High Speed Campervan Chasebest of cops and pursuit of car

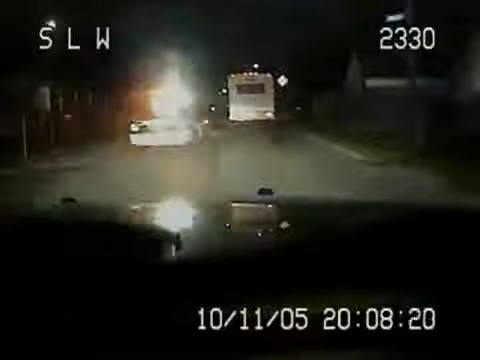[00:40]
his rims still who needs tires when you've got balls quite literally curbing his enthusiasm the useful suspects wayward wagon now starts spitting out sparks and in the words of the patron saint of america mr bruce springsteen you can't start a fire without a spark strange